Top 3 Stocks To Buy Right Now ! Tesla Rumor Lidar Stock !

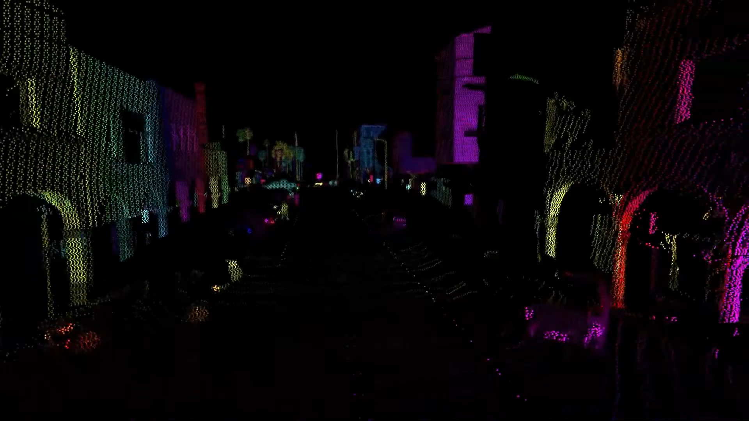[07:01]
bypassing the traditional limitations of legacy LiDAR technology.
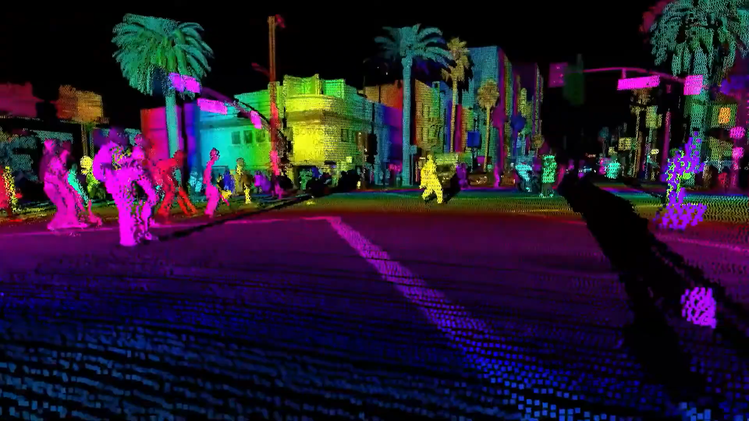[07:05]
Integrating this advanced hardware with their custom developed software Stack enables a turnkey autonomous solution to accelerate widespread adoption across automakers at series production scale.